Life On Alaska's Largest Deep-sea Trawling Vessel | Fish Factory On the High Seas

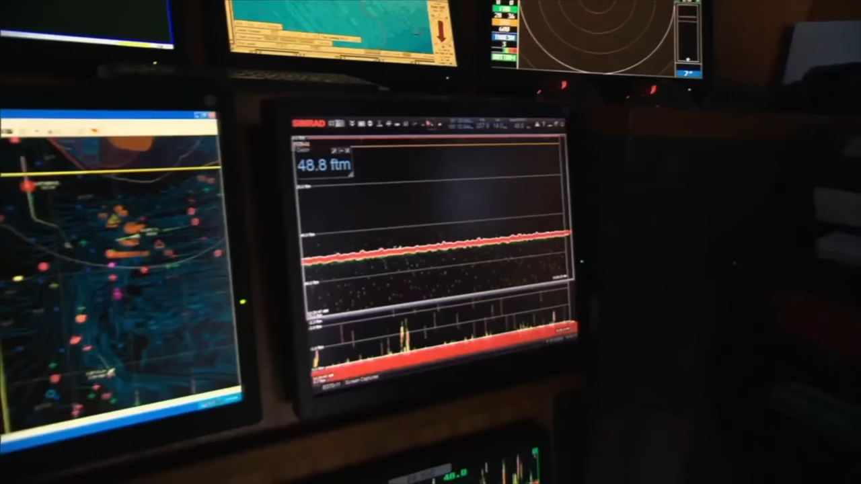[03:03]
Using sonar, they scan the seafloor, a full 360-degree sweep around the ship.